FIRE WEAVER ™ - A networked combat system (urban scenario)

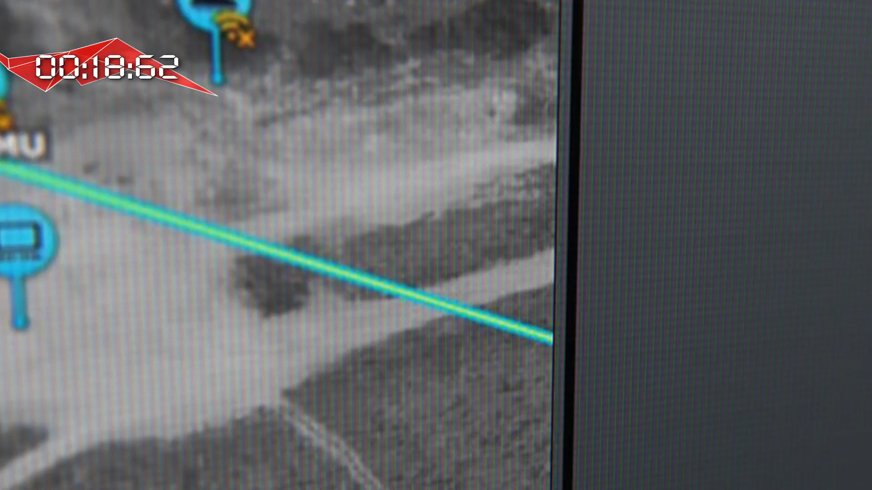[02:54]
The process can be performed automatically or controlled according to the commander's decision.